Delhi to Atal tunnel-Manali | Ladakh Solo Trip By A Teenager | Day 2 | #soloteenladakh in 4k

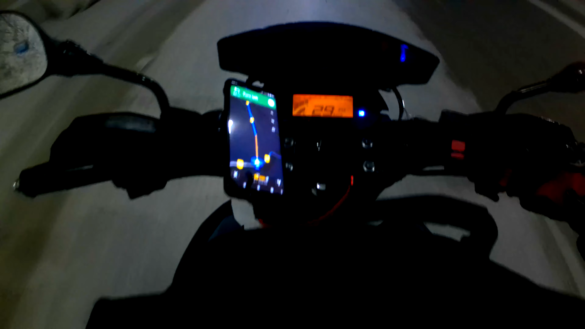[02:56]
सफर की पहली टनल थी और मैं फोर्स टाइम इतनी लंबी टनल में खुद की बाइक चला रहा था